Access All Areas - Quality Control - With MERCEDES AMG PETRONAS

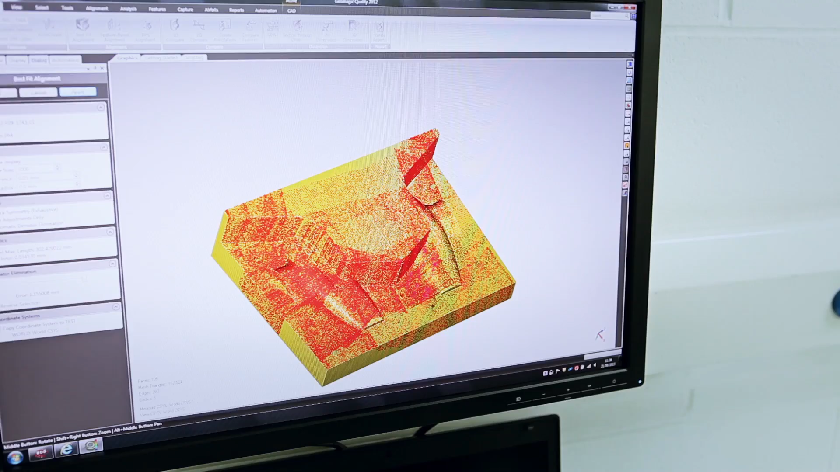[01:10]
Once it's found the best fit, it will then lock on and give us some results.